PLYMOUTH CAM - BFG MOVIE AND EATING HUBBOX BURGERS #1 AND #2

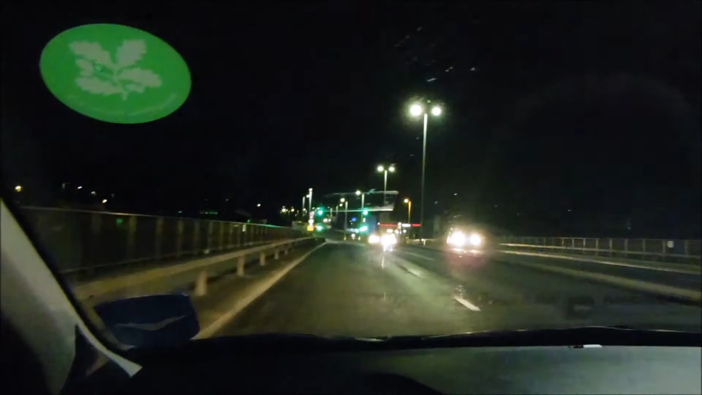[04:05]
Green nights. We keep beating all these green nights and it's like a little game.
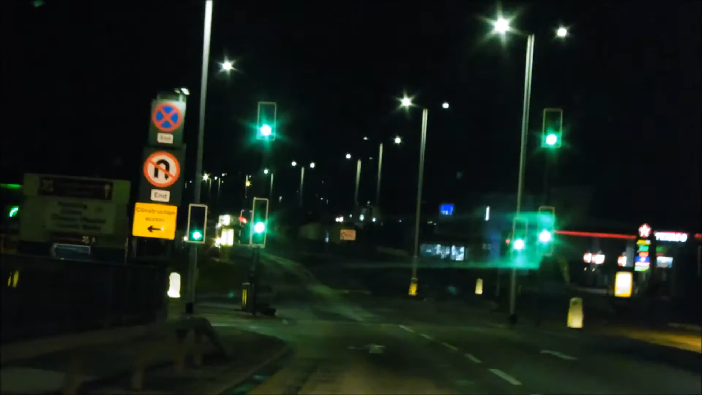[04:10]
Every green night we go through. It's like one, two, three nights. Green nights. We went through like four green nights in a row. You've got one more green night there, one more night's set of traffic lights to go into.